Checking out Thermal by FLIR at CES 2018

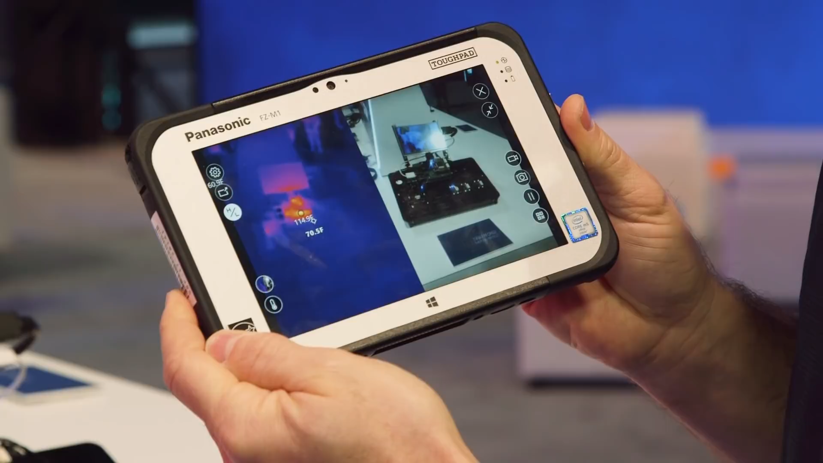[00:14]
This is the first thermal imager integrated into a ruggedized tablet.
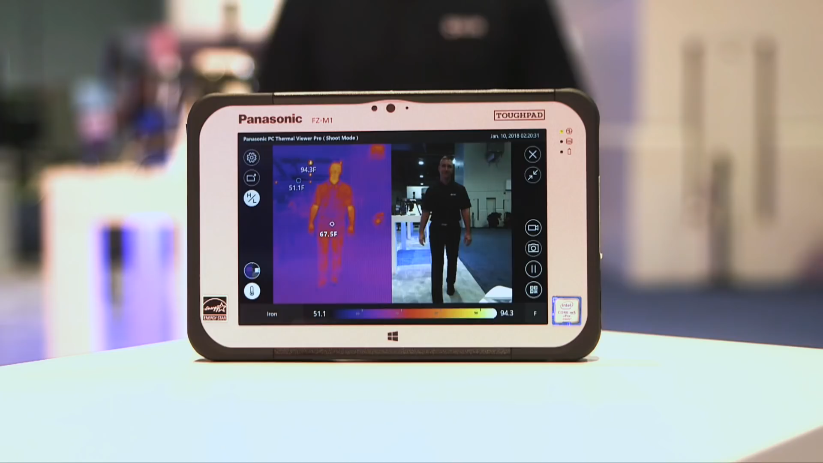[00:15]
On screen: spot 67.5°F, max 94.3°F, min 51.1°F, scale top 94.3°F, scale bottom 51.1°F
This tablet has a number of other sensors and is intended for enterprise use.
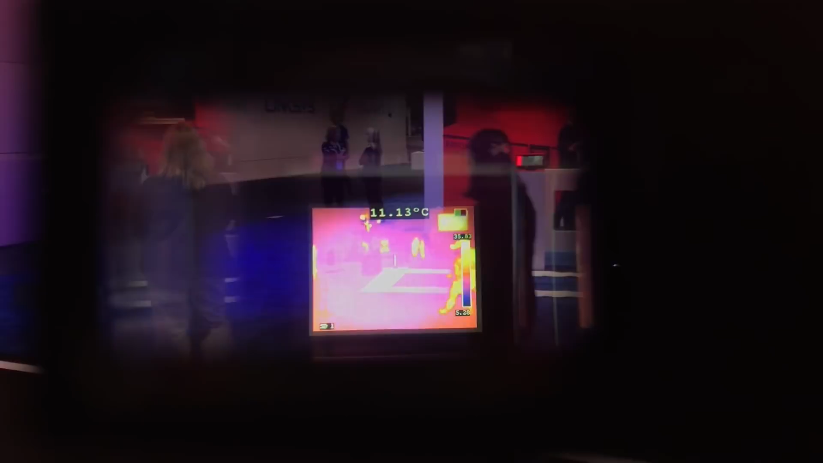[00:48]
On screen: spot 11.13°C
This allows you to do hands-free operation, making you more efficient at your job and allowing you to safely work with the thermal imager.